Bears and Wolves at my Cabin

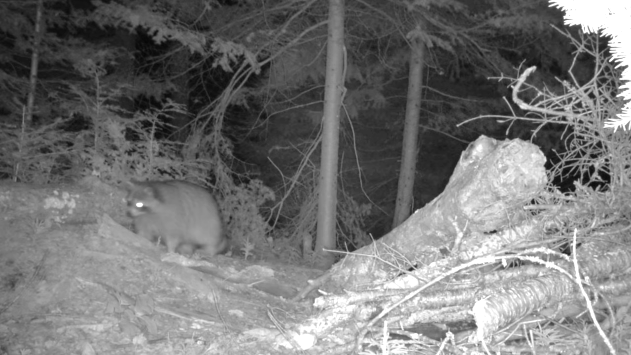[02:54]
raccoon even a skunk which I've never seen up here otherwise and then wolf bear
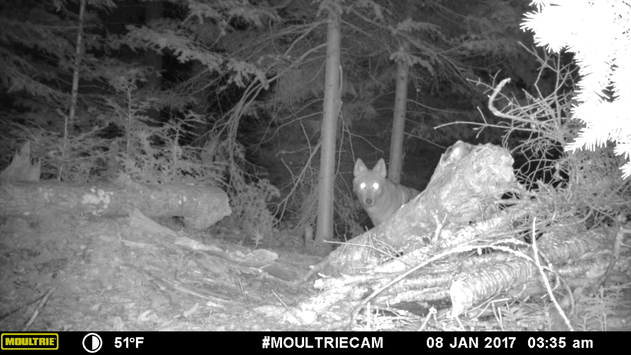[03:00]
moose and deer all of those animals cross that one spot reason being that it's a creek that comes all the way down the
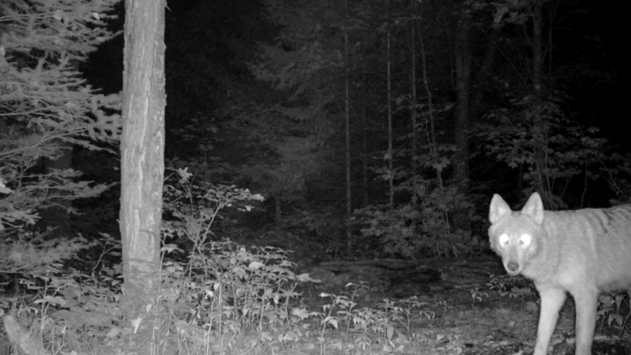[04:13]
week or two weeks ago a red wolf which looks very much like a coyote in fact it would be hard without doing a DNA test to prove that's a coyote or a